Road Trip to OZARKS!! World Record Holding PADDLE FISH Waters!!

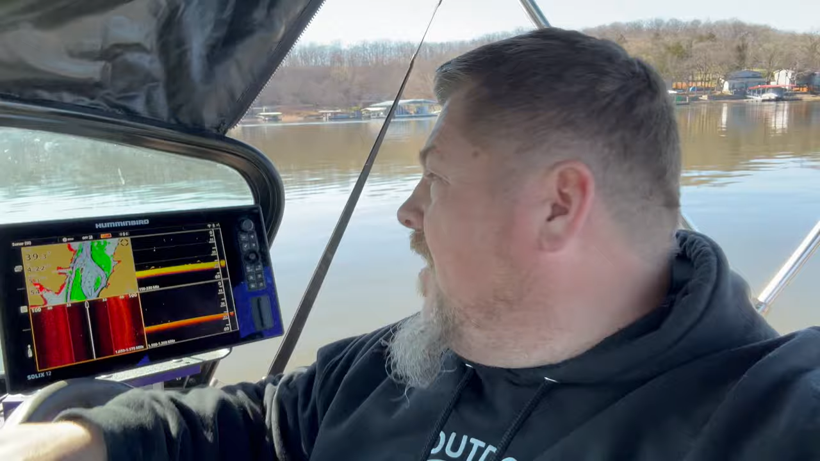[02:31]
You see there's some hanging out on the bottom there. There's a stack back there a little bit further. I'm just riding this ledge. There's a ledge right here. I'm riding right along it to see what's hanging out below it. But that's what we got going on right now. We're gonna see if we can get some in the boat first day here, see what happens.
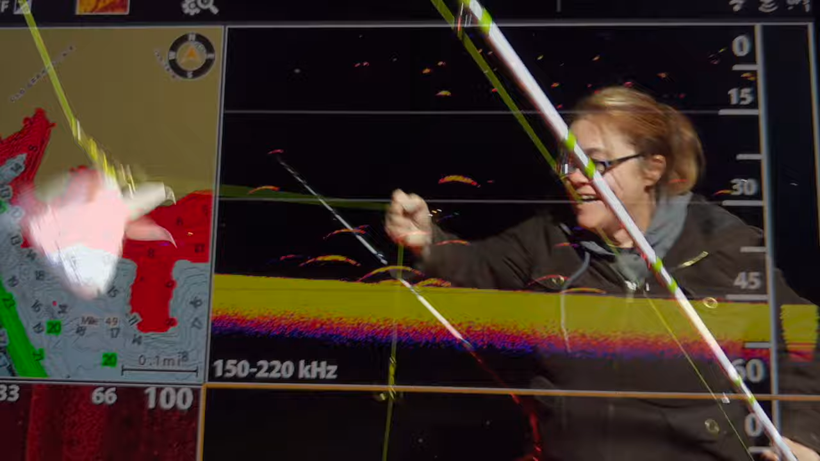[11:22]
There we go. Now we're starting to see him. Showing up on the screen now.
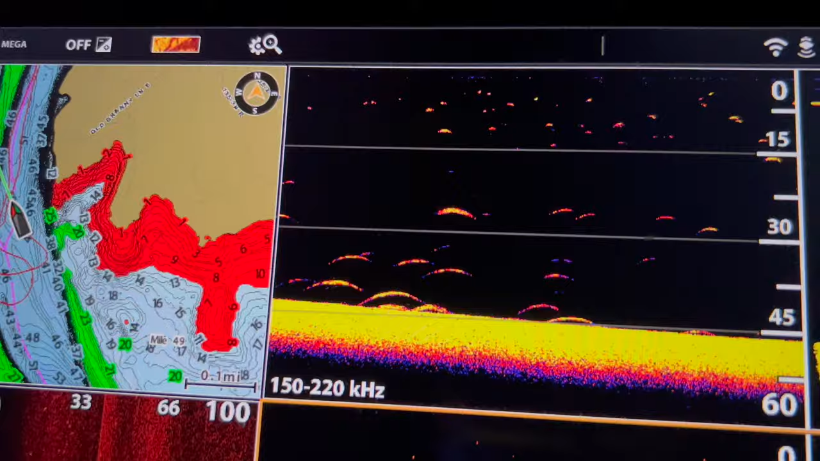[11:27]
Alyssa's getting all the rods out. Yeah.